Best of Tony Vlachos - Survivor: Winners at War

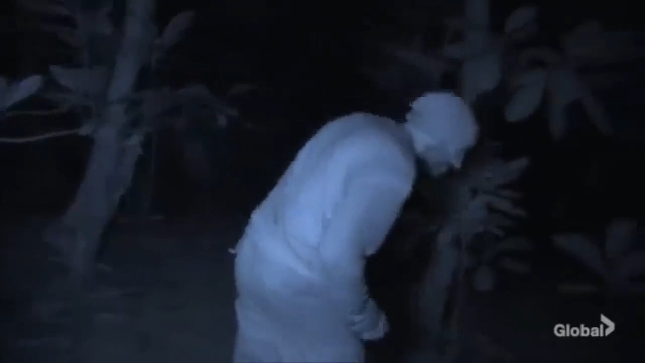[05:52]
I went to the area where I knew I wanted to target first, and I said to myself, this is where I'm going to look before anybody else gets up to look.